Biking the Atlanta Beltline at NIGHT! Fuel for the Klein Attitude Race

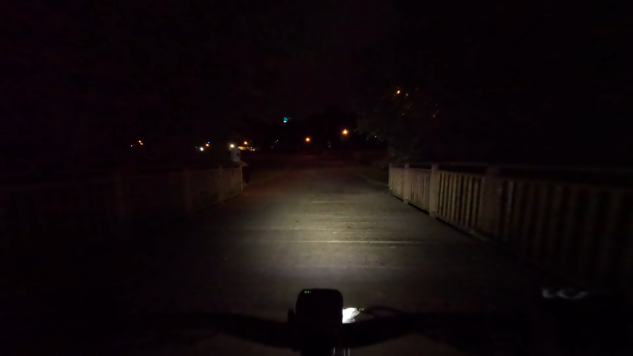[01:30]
Quite as planned, coming back this way. I'm gonna keep going. Give the client a little bit of love. Okay. So I'm gonna watch my speed a little bit with it being kind of wet.
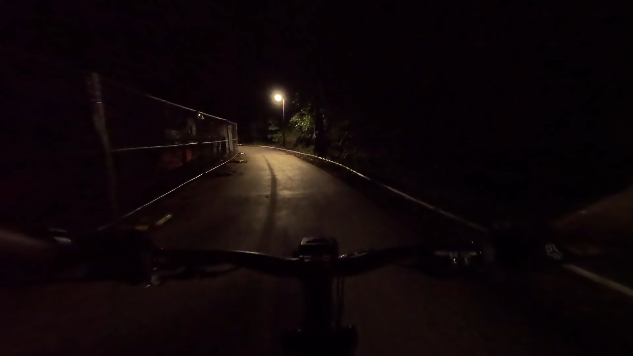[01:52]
As it's raining right now.
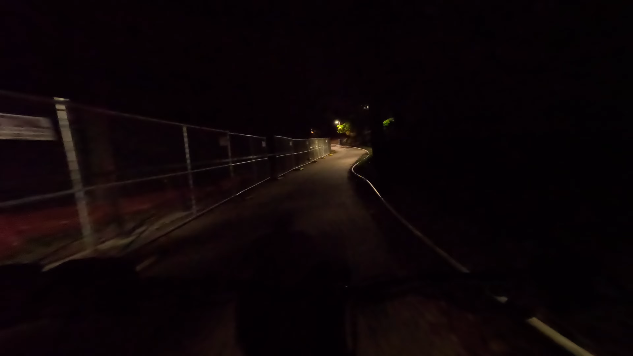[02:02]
Yeah, I was in such a hurry trying to get all this stuff together. Before it rained, and it's just a losing battle. Okay, this is a detour.
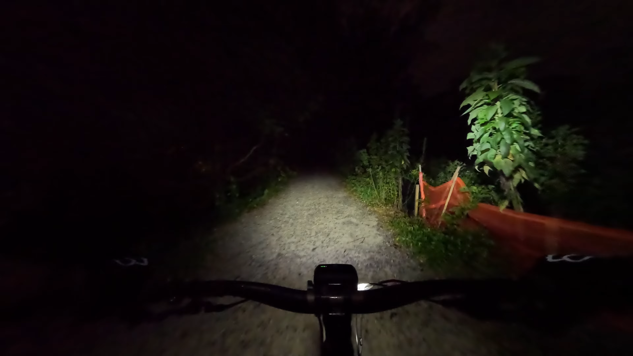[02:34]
They're doing construction everywhere. I wasn't like this the last time I was here. These signs are so bad. Light feels fantastic, man. That's good.